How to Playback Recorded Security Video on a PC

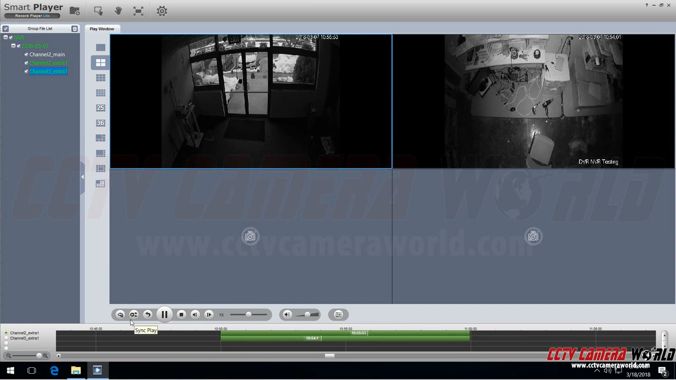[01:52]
If you notice the timeline here to the left and right it's not equal. If you would like to do synchronous play in the program that's downloaded with a DVR or NVR synchronous play does not work. So if you have downloaded and installed smart player following our other video mentioned
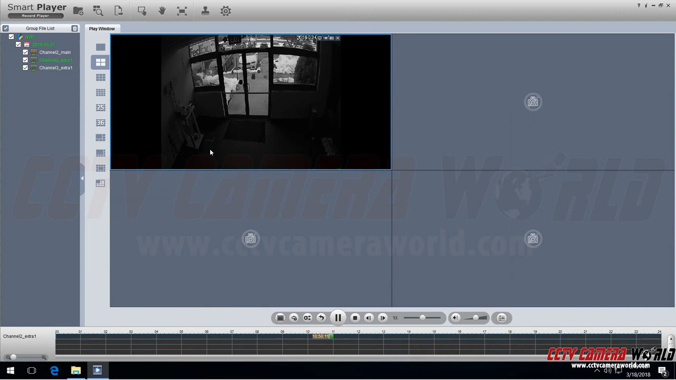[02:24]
You can maximize it and select another quadrant select another stream. You can double click on a quadrant to expand the video. And using the wheel cursor of your mouse you can magnify the timeline. You can also magnify using this guide on the left hand side. And this does allow you for synchronous play by simply just clicking this button here for synchronous play.
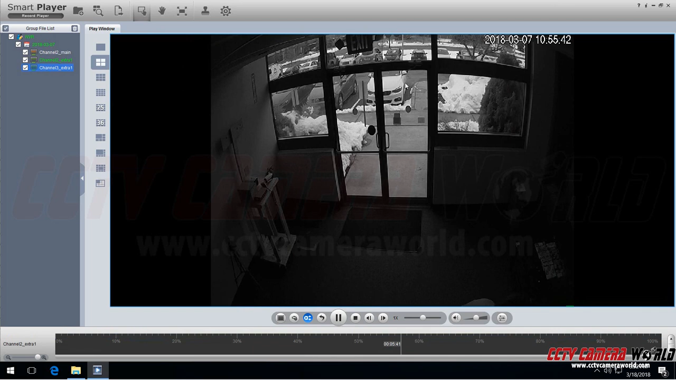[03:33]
Double click to open up that quadrant and draw a rectangle to zoom in. And then you can right click to zoom out and right click one more time. You have to double click to right click to zoom out of that one quadrant. Now you can also use this speed toggle to speed up the playback. As you see here it speeds up the playback.
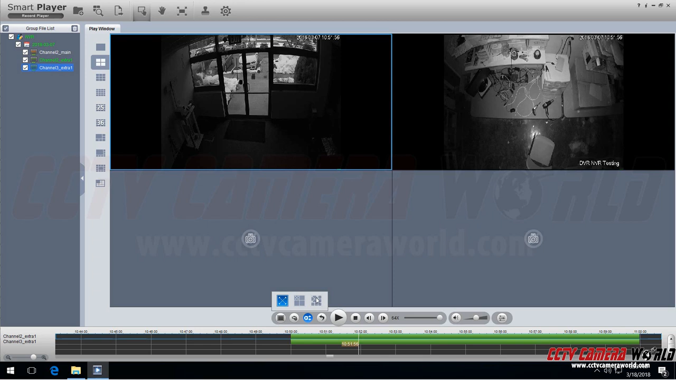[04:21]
There's also audio playback if your cameras have audio and you can toggle that using this. This allows you to if you're viewing video from a 360 degree or 180 degree camera to use the fisheye view to toggle that.
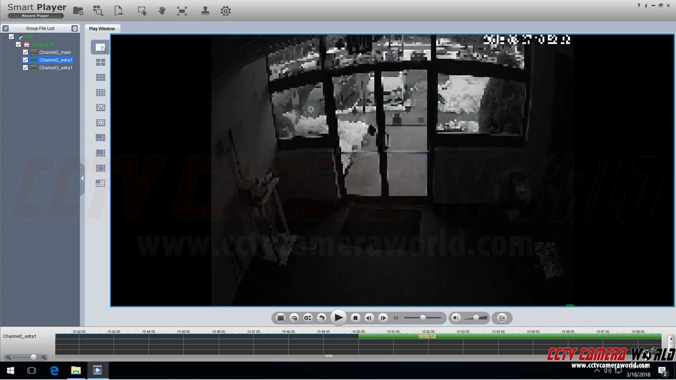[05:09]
And when you're viewing one camera at a time you can actually use the frame by frame playback. And use the timeline here to easily browse through video of interest. If you have a certain point in your timeline that you would like to slow playback you can use the speed selector here to slow down the playback speed as well.